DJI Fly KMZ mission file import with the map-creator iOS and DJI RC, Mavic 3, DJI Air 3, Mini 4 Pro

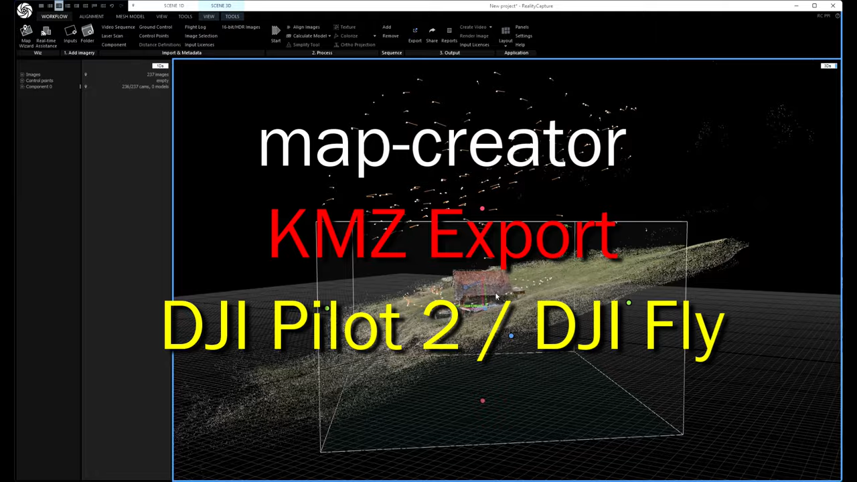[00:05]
In this video we can see how we can import ground set missions into DJI Palette and DJI Fly for the Mavic 3 for example. And we have perfect results with the ultra helix and the 2D polygon elevation mission. We can see here the result.
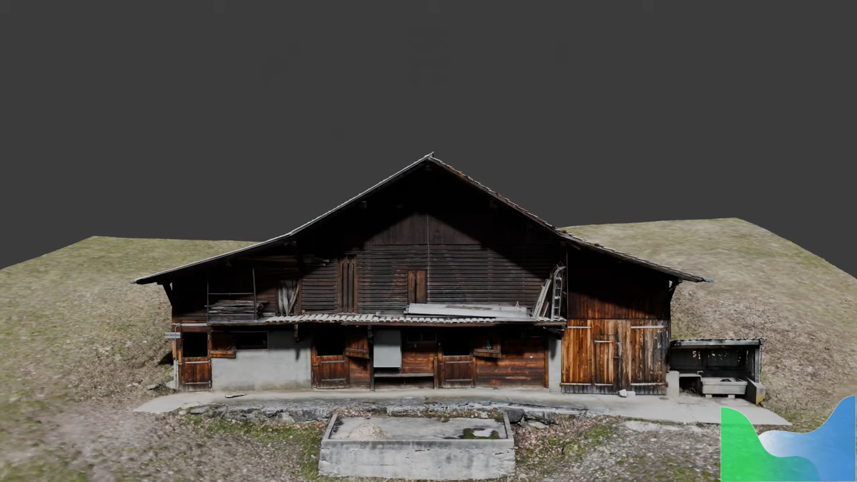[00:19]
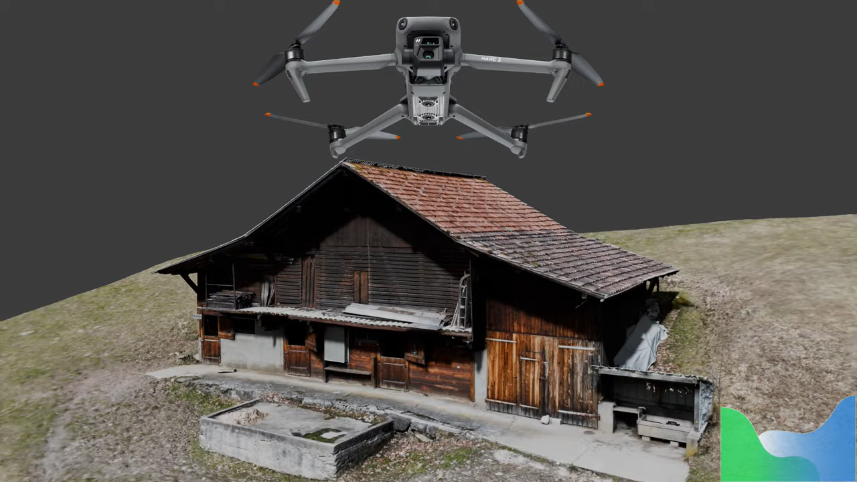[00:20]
If we go into Blender and I did a 4K export, we can see that it's perfect with about 290 images.
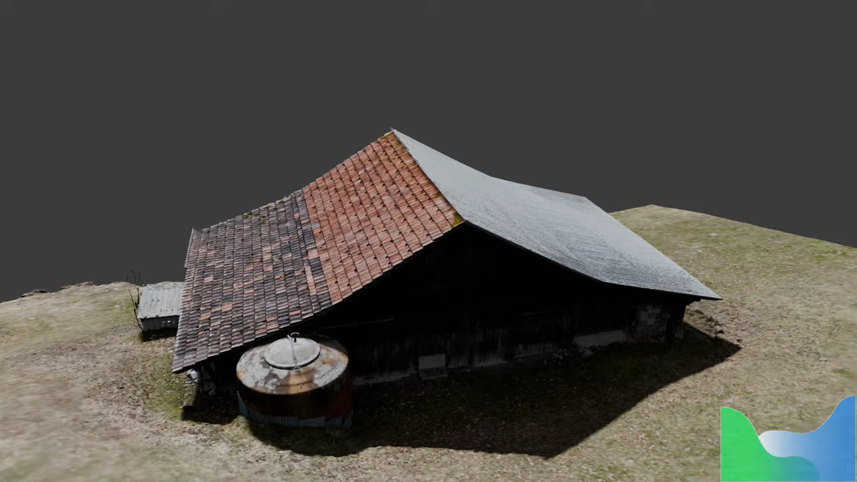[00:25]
So this is a mixed procedure.
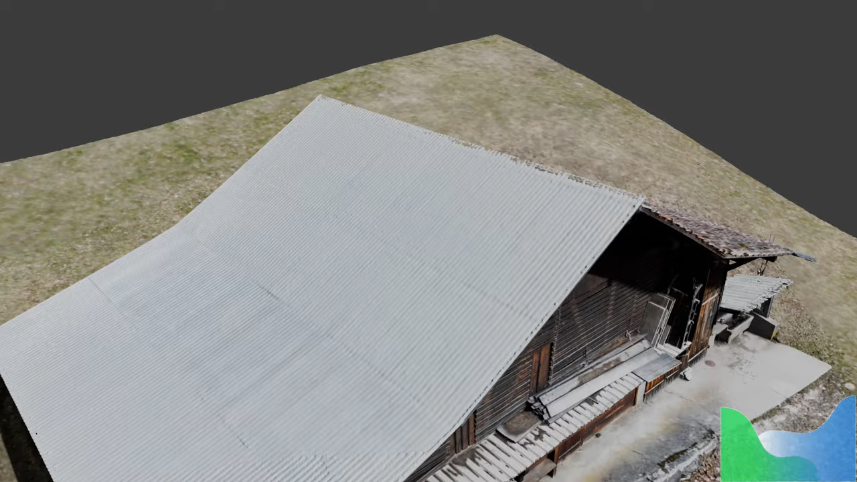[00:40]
And at the end I fly around the house to have the close images from this barn.
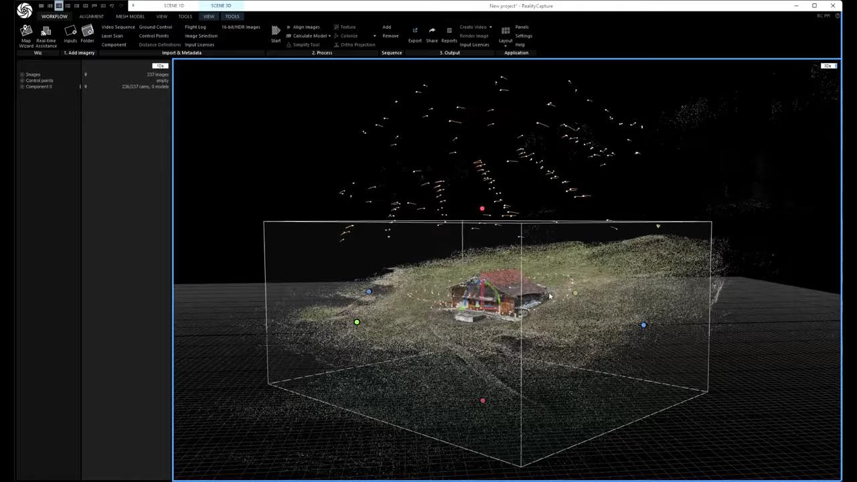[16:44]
I get really amazing results with this method.
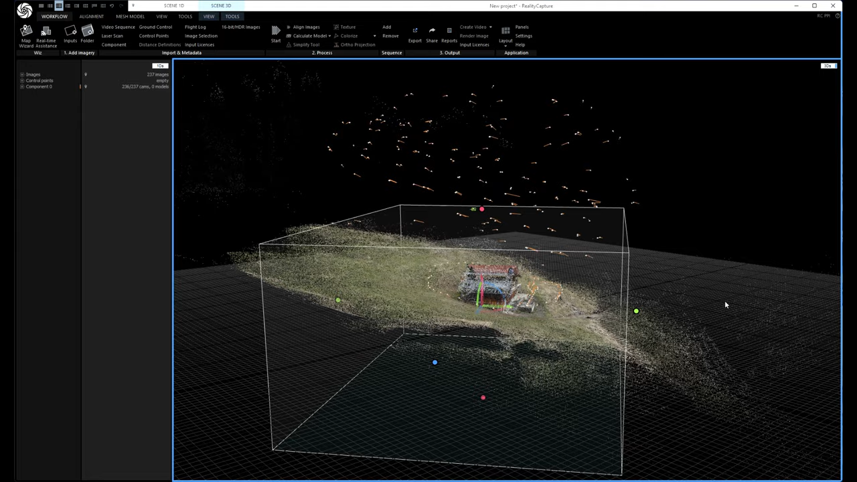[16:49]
You can see it here in RealityCapture.